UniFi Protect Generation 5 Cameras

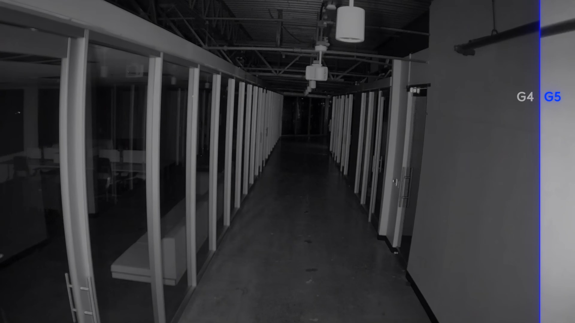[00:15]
and infrared viewing that unlock the full potential of UniFi Protect's growing smart detection feature set.